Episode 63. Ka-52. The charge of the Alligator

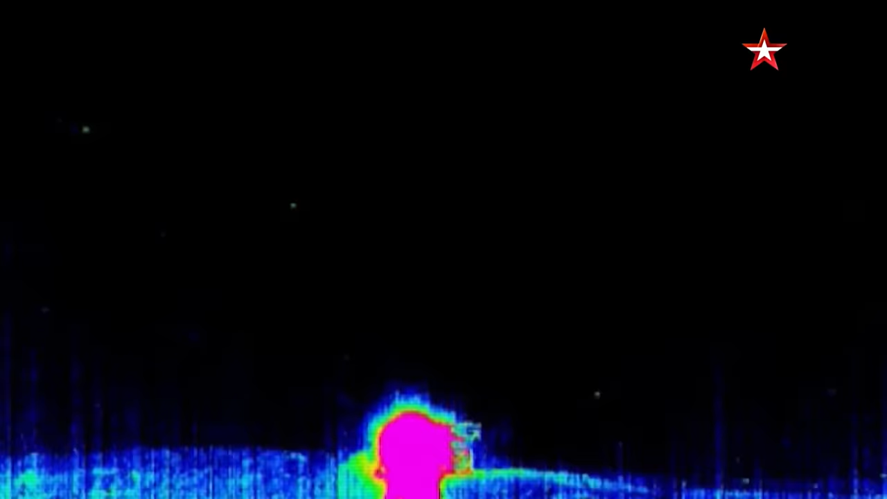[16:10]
We've shown the electronic countermeasure system in action many times, but it's so impressive that we can show it again.
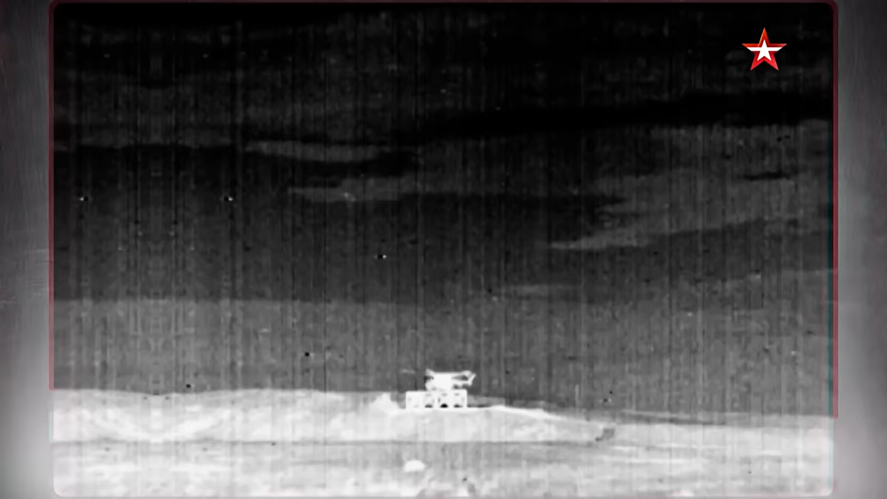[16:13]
The small dot in the center of the footage is the helicopter. They are shooting an Eaglaw man pad at it. Another shot, and again. But there's no effect. The missiles simply veer off hundreds of feet before reaching their target.
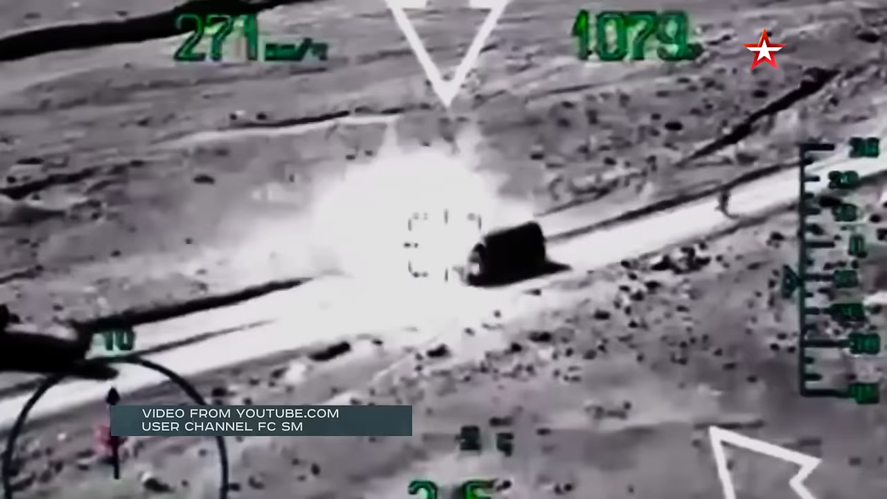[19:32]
You can find the footage of how this happens on the internet. Here's some gun camera footage from Syria. You can see the missile charging towards a fleeing militant's truck.
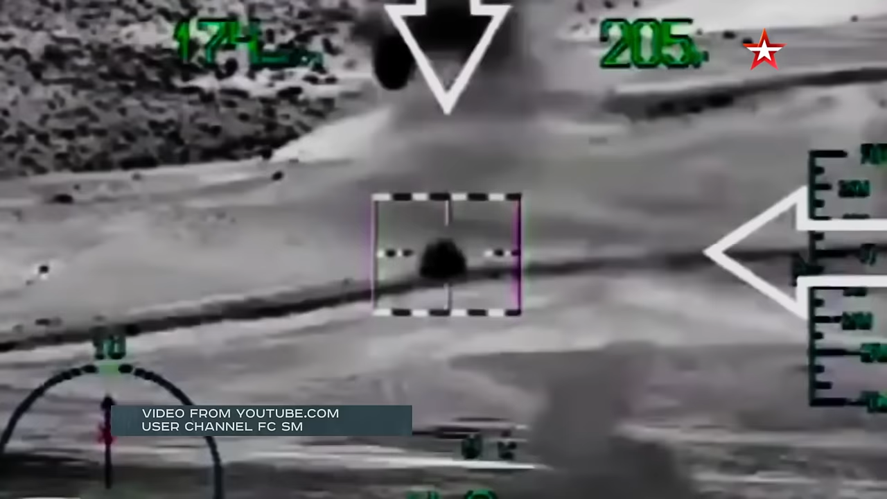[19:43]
That said, the system is guiding the missile automatically, compensating for the helicopter's movement.